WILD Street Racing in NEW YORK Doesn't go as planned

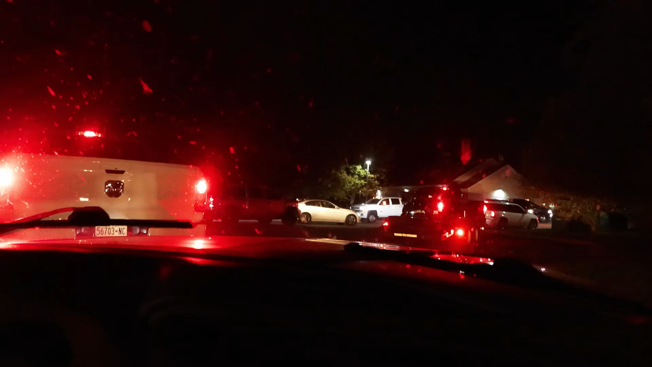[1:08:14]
Alright, so this is our starting line here.
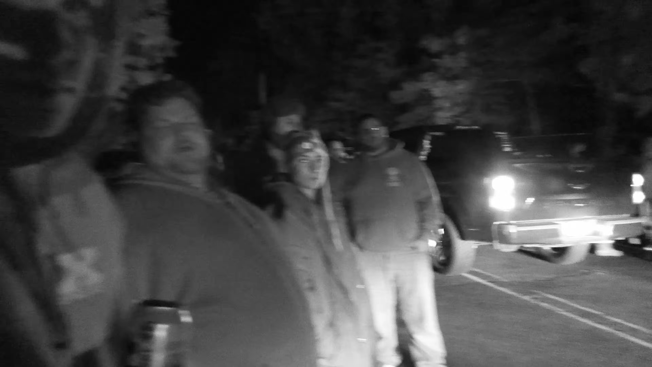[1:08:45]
Can you see me clearly? Oh yeah. Wow. It's infrared. So, this is a lot of people.
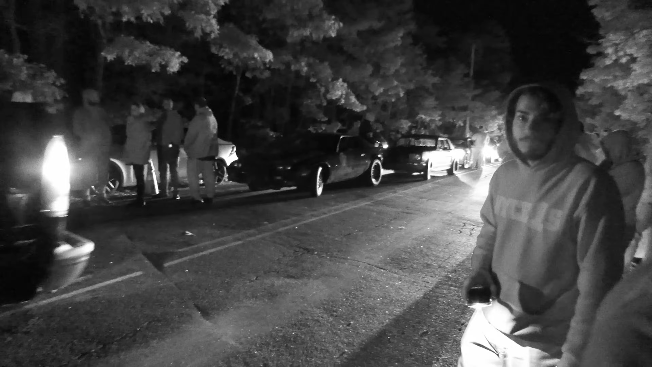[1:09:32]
This is what y'all caused out here. This shit don't usually happen. We get like a race or two. Shootouts. Well, it's an 8-car shootout with 5,000 spectators. 11-second cars.
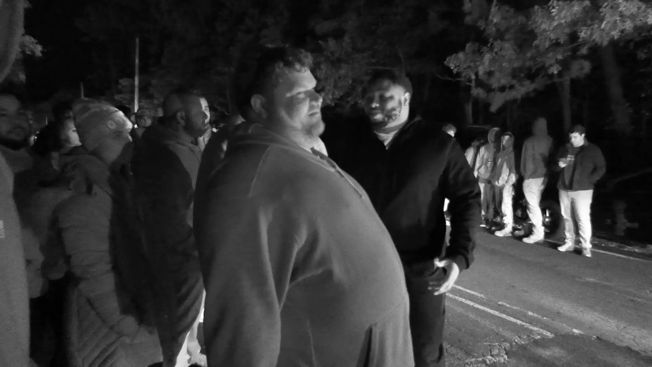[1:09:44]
Well, Lance has a lot of Instagram followers, so supposed to race that way. Yeah. So this car's gotta go.
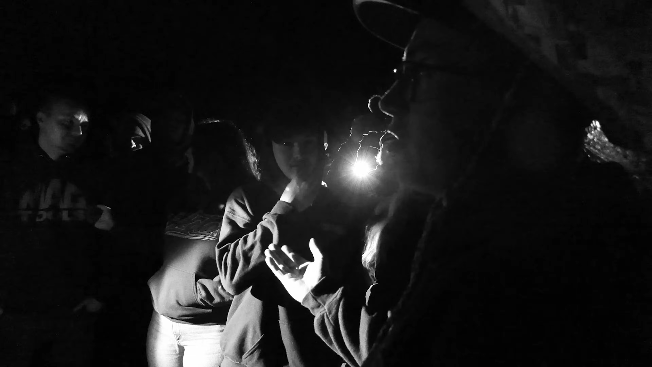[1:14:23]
Yo, in Jersey, we're going against traffic. Too. That's all I'm saying. It's never a problem there. I understand. I agree. It doesn't matter. I didn't know about the hill. I didn't know about the hill. If it's over 3 or 4, I didn't know about the hill. I apologize. I'm so amazed that you can see anything on that. Oh, I can. It's crazy. Look at Allison. I mean, it's super dark now, but. By the time you put it in Premiere, it might be pretty dark. That's fine. Can you see me? Better than this. Yeah. I see.
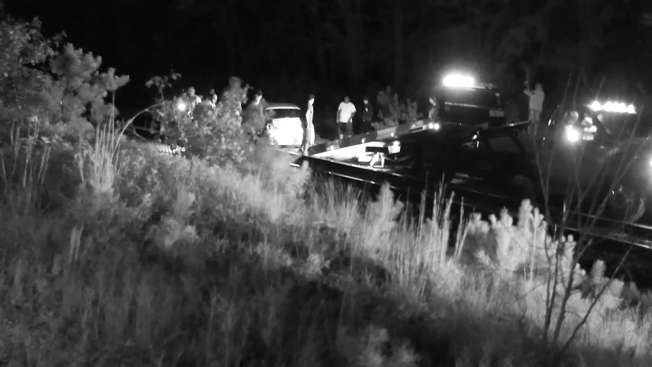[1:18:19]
That's a dangerous place to be.